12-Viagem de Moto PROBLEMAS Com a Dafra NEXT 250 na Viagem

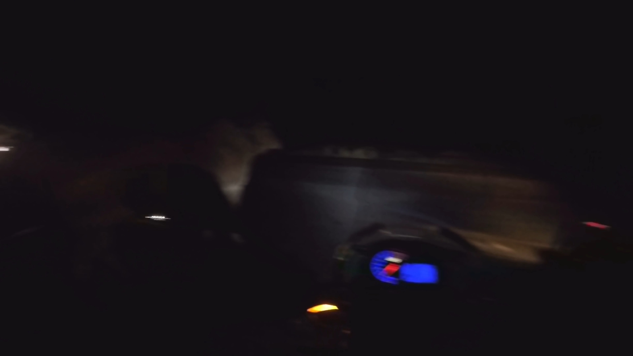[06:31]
Mas graças a Deus deu tudo certo. Nossa o boi tá aqui. Vocês não vão ver. Tô com medo dele ir.
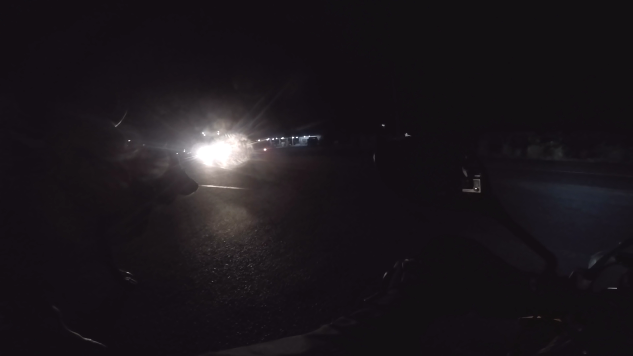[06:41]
Me atacar. Mas enfim. Aqui estamos. Na BR-407. Vamos aí com destino a Paraíba. Ale parou aqui pra arrumar a carga será?
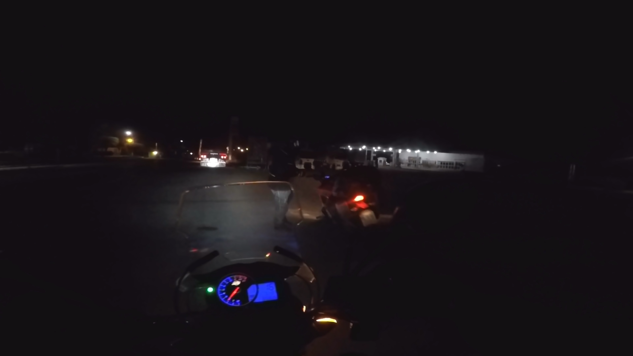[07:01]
Vamos limpar o retrovisor. Beleza? E é isso aí. Quando o dia estiver amanhecendo. Nós vamos percorrer aqui 14KM's. Vamos até Filadélfia. Que é a cidade que mora com os parentes meus também. Vamos entrar à direita. Vamos até Cansansão.
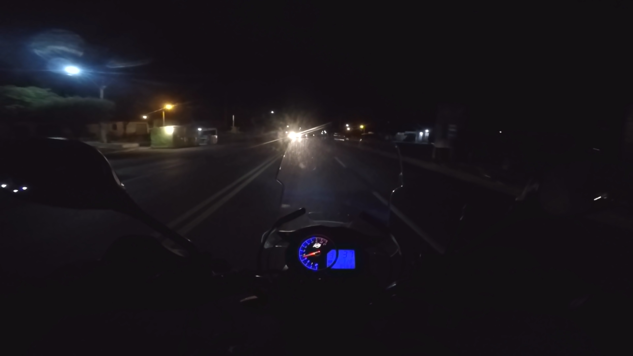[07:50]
Que a gente vai cortar por dentro. Pra gente ir lá pra Paraíba. Vamos passar por Garanhões também.
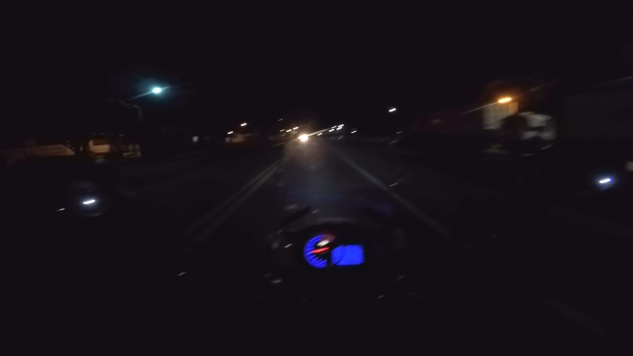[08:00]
Mas aí depois a gente volta. Olha o breu que tá aqui. Muito escuro.